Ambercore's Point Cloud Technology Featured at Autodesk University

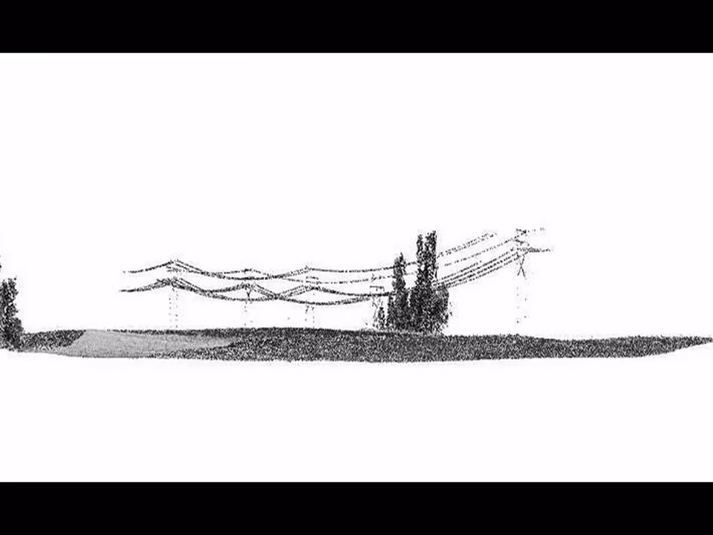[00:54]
Laser scanning is also called LIDAR which means light detection and ranging. The laser reflects off objects and accurately measures their spatial positions.
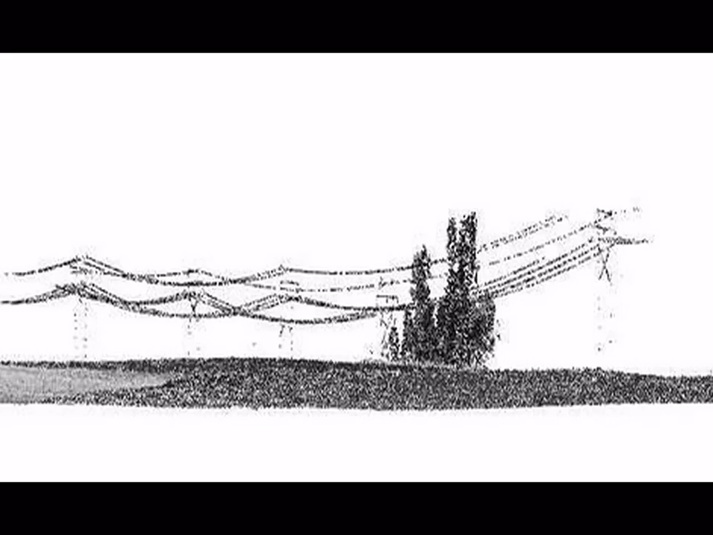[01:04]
You can use the laser from a helicopter or from a moving vehicle or on a tripod
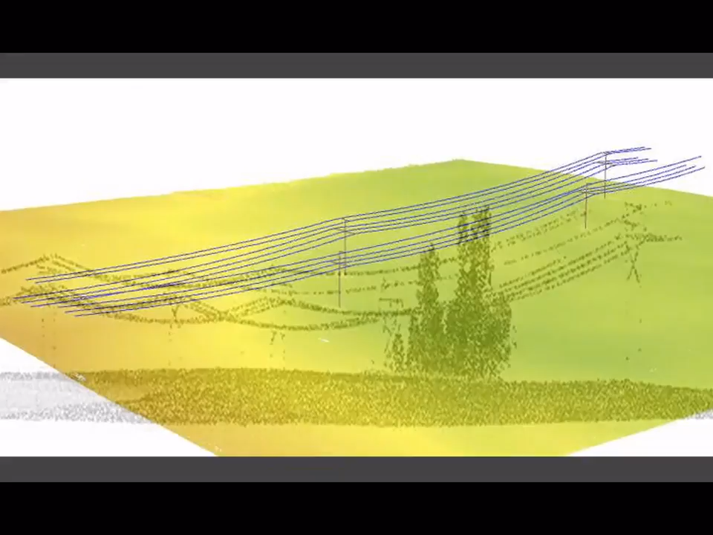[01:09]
and it creates a cloud of millions and sometimes billions of 3D data points from which you can make accurate 3D models.
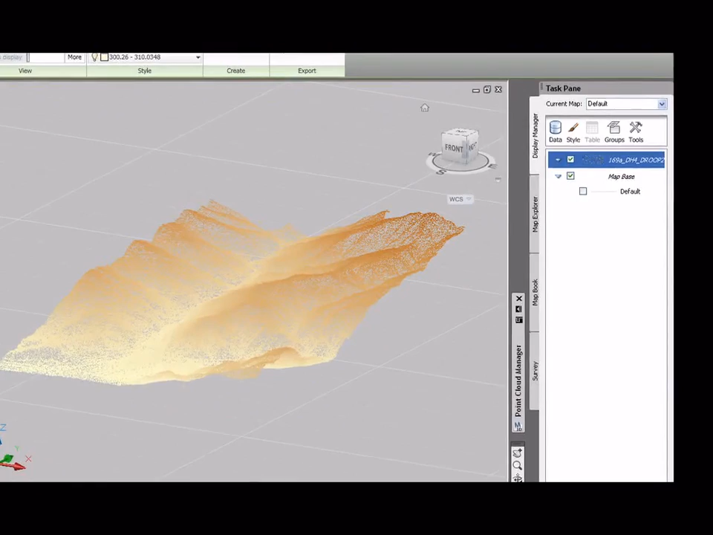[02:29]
Now this software engine is the one that efficiently processes those billions of laser scan LIDAR points.
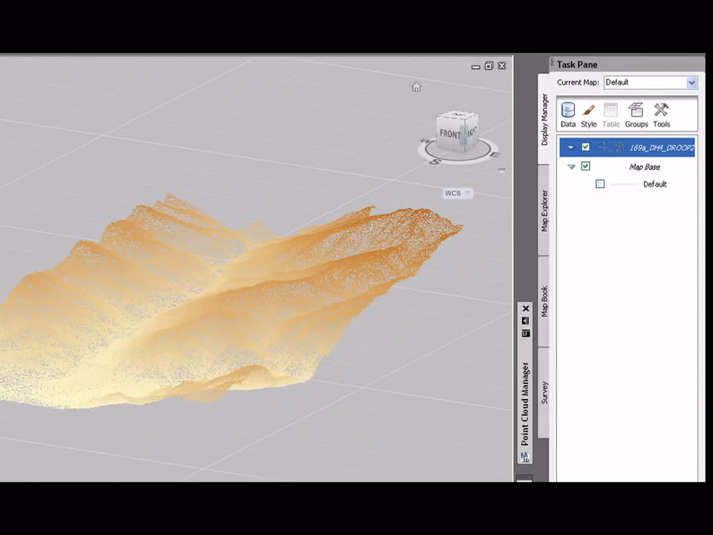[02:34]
Now AmbiCore is very pleased to announce that this point cloud technology has now been incorporated into the AutoCAD Civil 3D
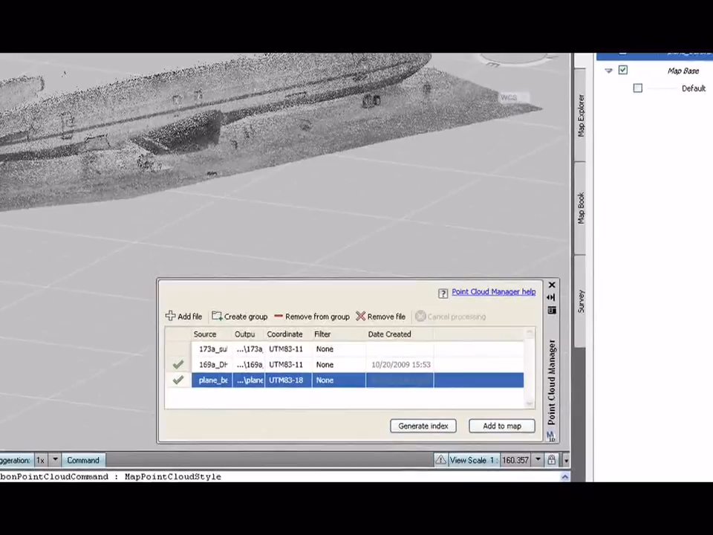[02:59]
which provides this valuable new functionality to import and store these
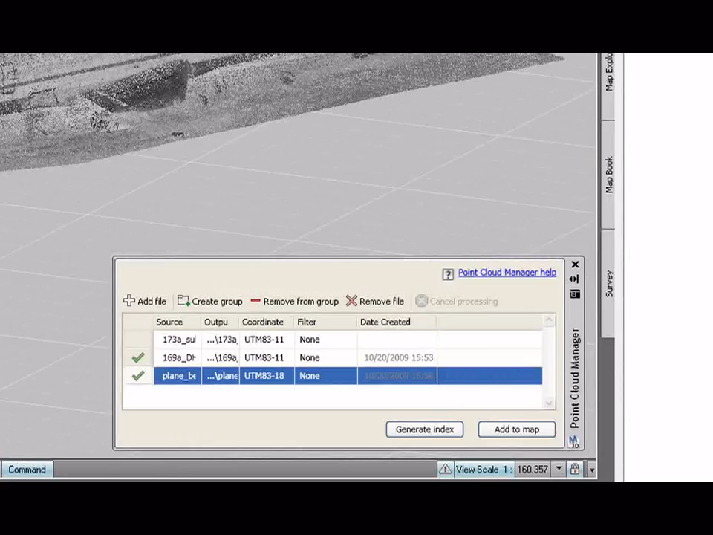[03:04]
billions of points and to efficiently retrieve the points for visualization.
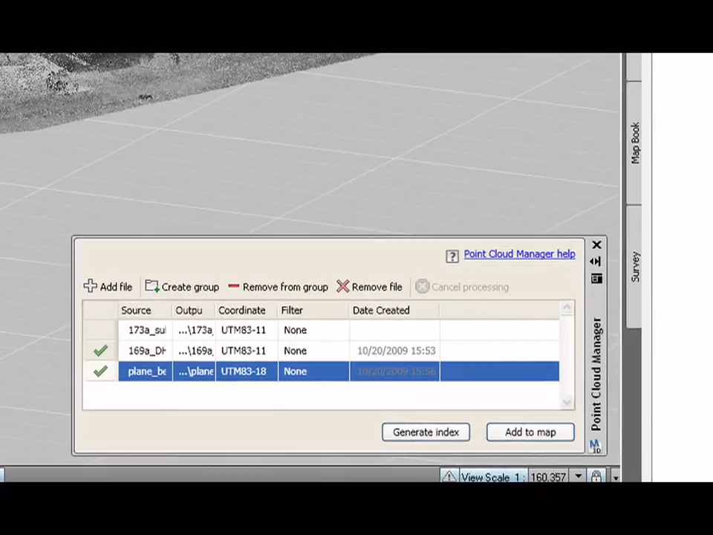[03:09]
And we're very confident that this new functionality of point clouds is very significant to Autodesk customers.
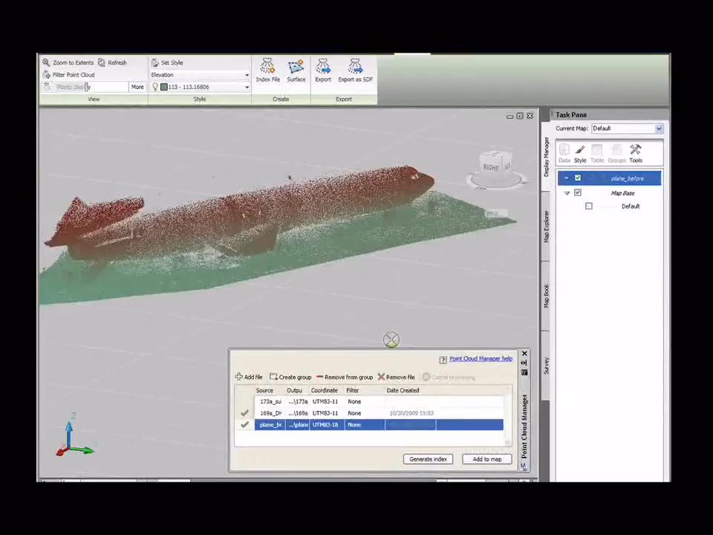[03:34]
Now the richness of that data can come into these programs. Is that correct? That's correct, Ralph.
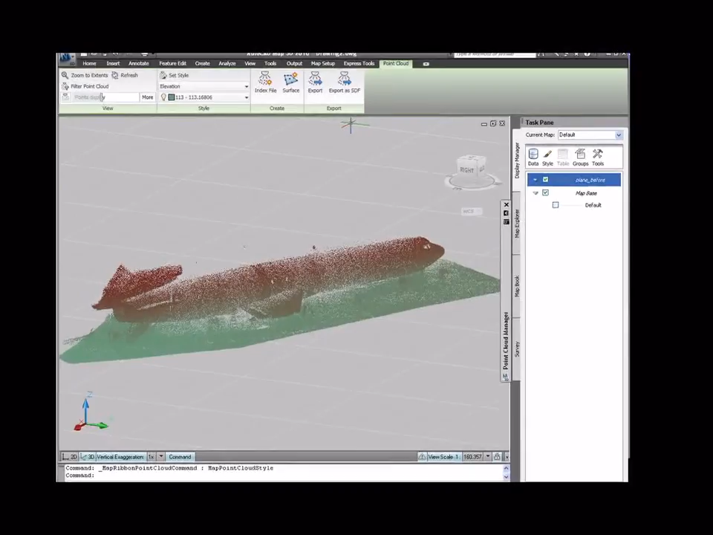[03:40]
While the laser and LIDAR point collection technology has increased and now collects billions,
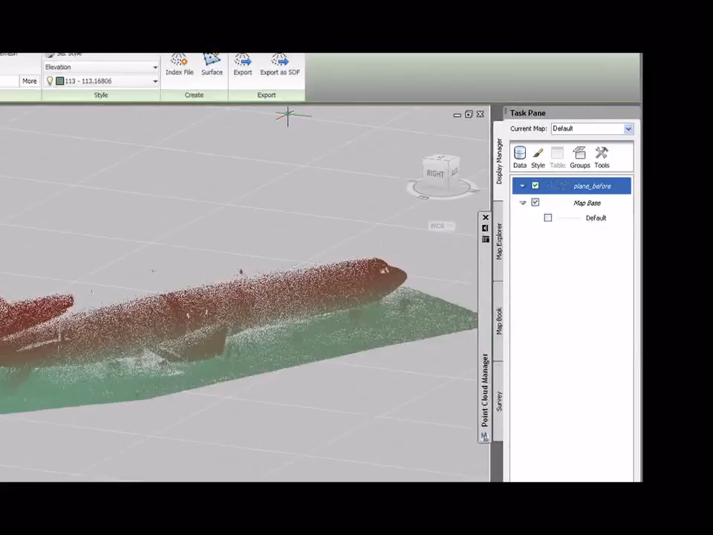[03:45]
sometimes tens of billions of points,
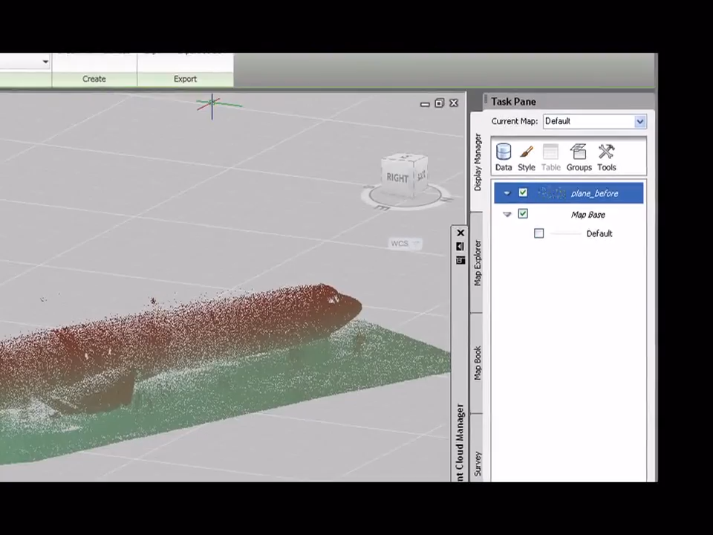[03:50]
it's very difficult for these points to be put into software.
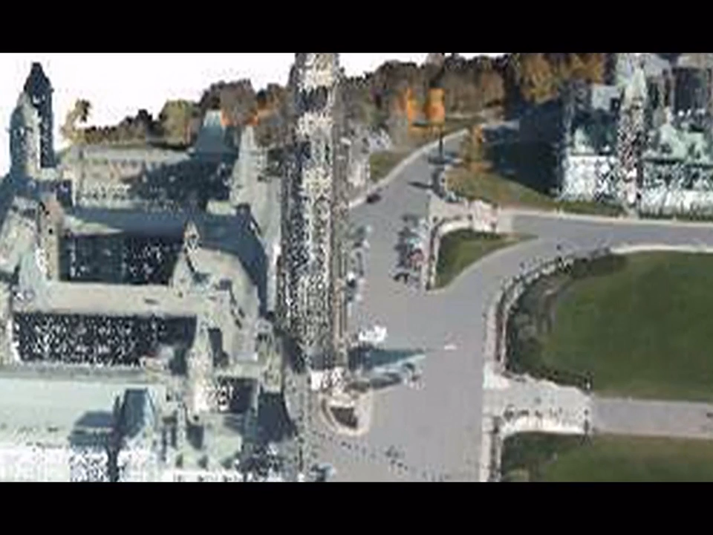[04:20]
What is the importance of point clouds to Autodesk users out there?
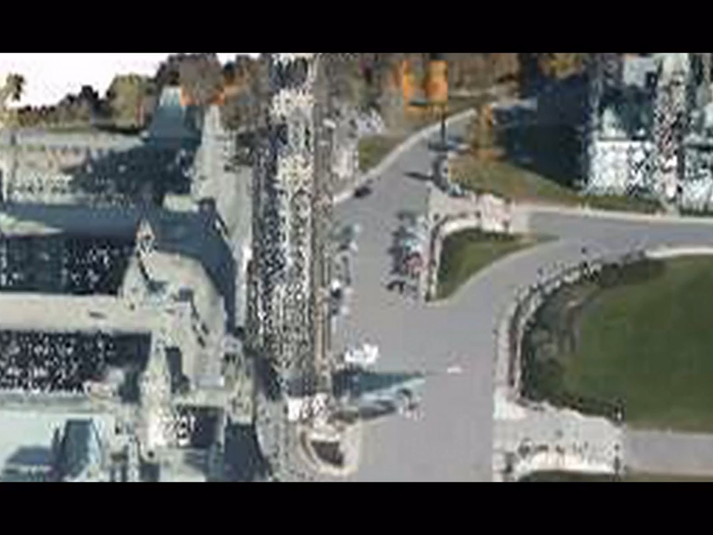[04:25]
Well, Ralph, the advantage of LIDAR point clouds is that they provide a very accurate measurement framework for the surface geometry.
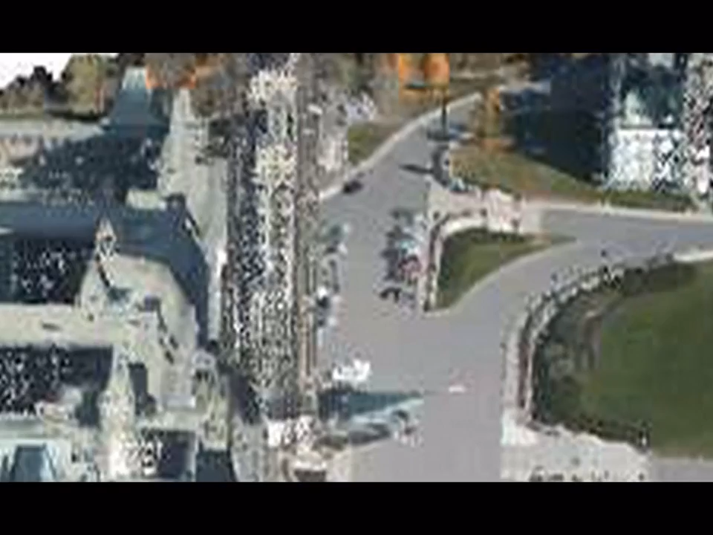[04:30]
That means terrain surfaces, roadways, bridges,
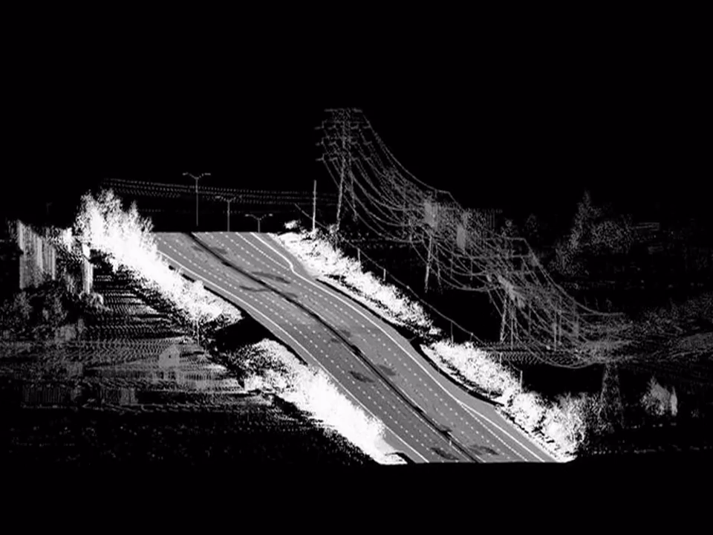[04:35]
exterior and interior of buildings, and even the inside of a factory or facility.
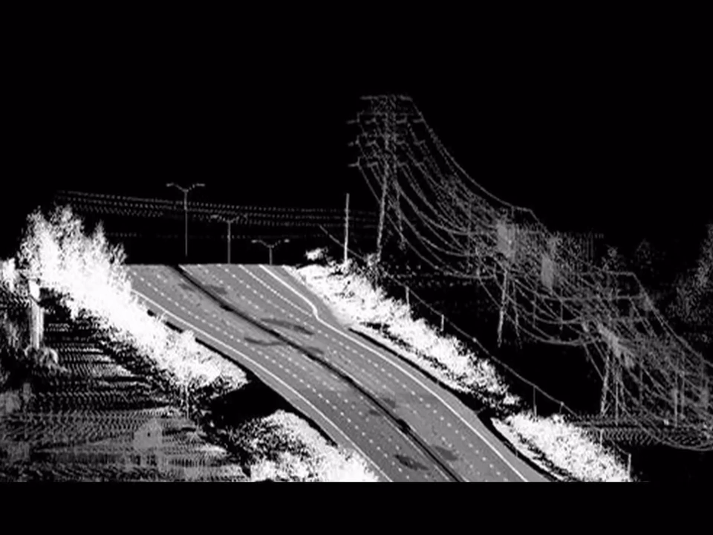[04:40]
And you can use the point cloud data to create things like digital elevation models, contour data, cross sections and profiles,
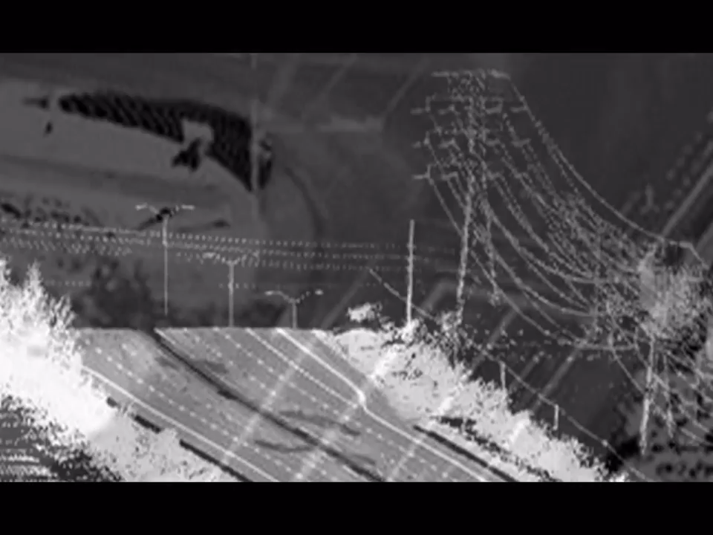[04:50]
digitizing as-built features for design projects, visualizing power lines and surrounding vegetation for right-of-way management.
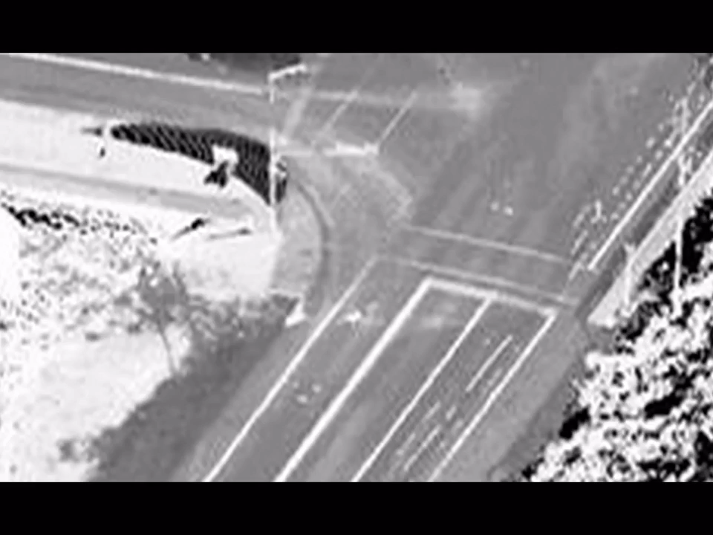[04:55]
But basically people are able to visualize and analyze
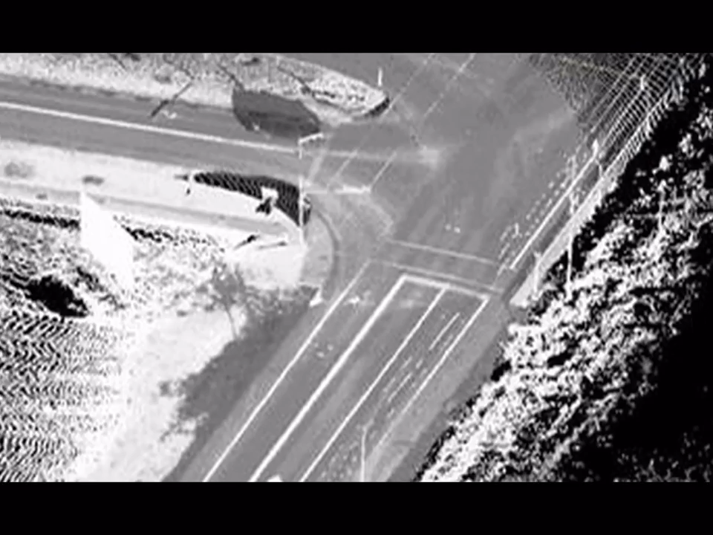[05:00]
data in 3D and better build their high-precision 3D models.
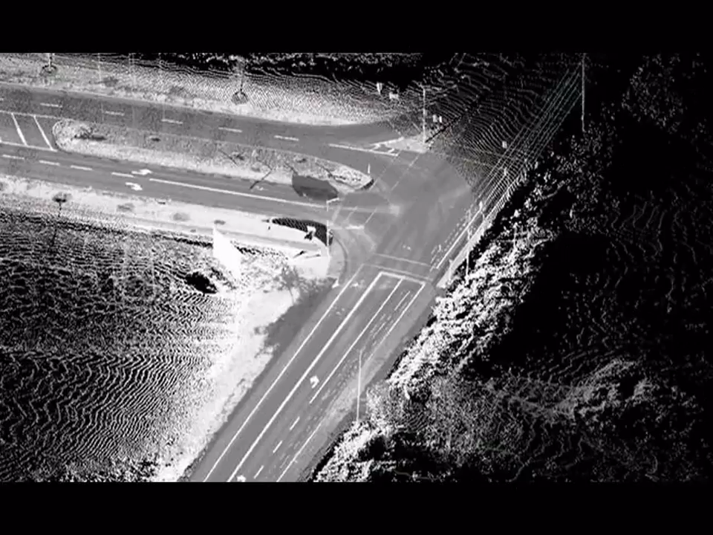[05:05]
Now, the major disadvantage of point clouds is because of the enormous numbers of data points and large data files.
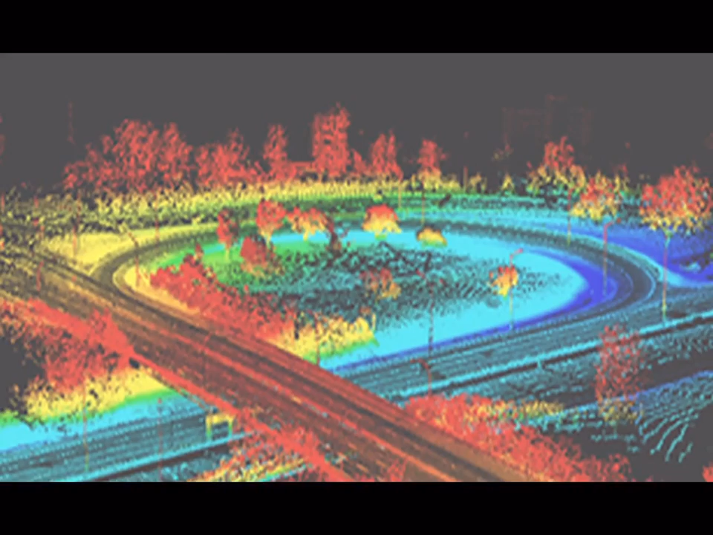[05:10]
And they've been difficult to visualize and difficult to categorize in the real world into features, surfaces and objects.